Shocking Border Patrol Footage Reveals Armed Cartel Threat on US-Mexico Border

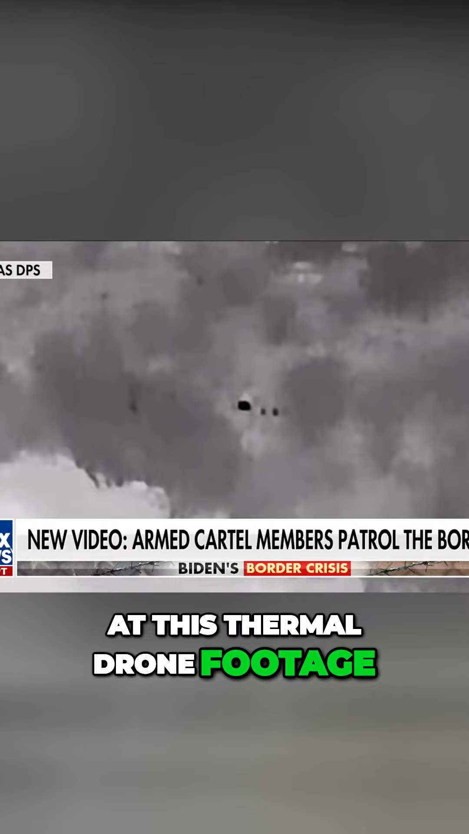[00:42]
THIS SHOWS RIVAL CARTELS FIGHTING JUST ON THE OTHER SIDE OF FRONTON ISLAND ON THE MEXICAN SIDE.